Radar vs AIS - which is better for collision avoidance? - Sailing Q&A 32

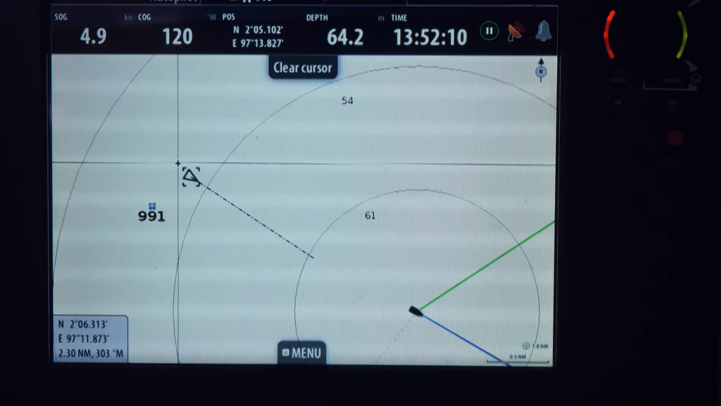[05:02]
And, that dotted line, in our case, shows you where that vessel will be in ten minutes' time. Now, you can pre-configure this. You can have it where it will be in one minute time or in half an hour or an hour's time.
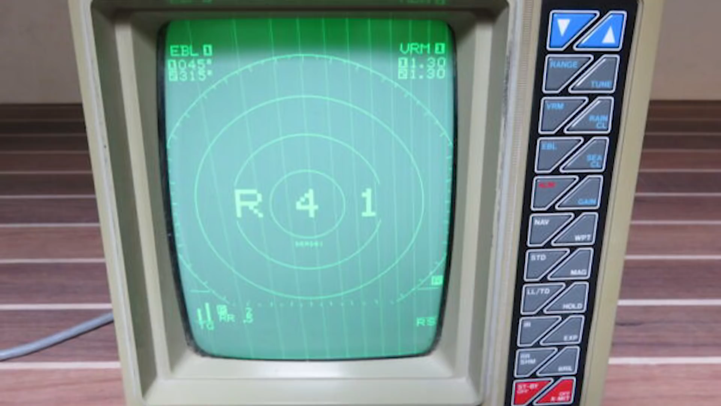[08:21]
And actually, traditionally, radar used to require its own screen to see the radar targets.